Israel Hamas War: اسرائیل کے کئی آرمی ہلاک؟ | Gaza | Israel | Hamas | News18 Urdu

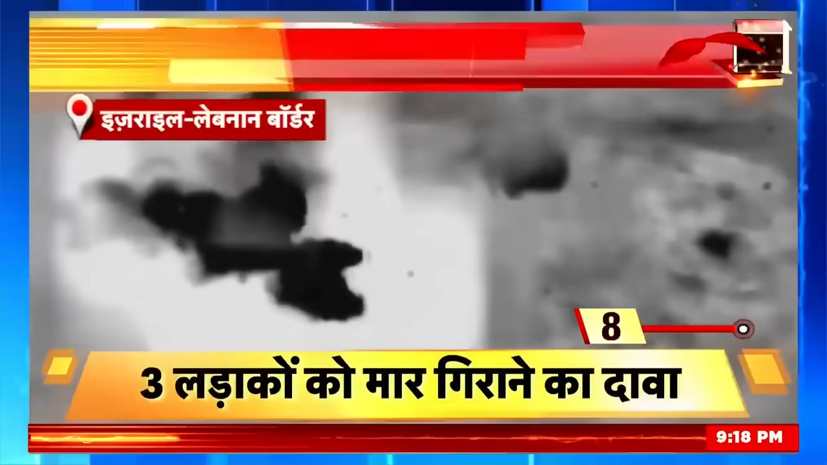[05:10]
तोड बम गिराए जिसमें उसके कई ठिकाने धुस्त हो गए यही नहीं इसरेल ने हिजबुल्ला के तीन लड़ाकों को भी धेर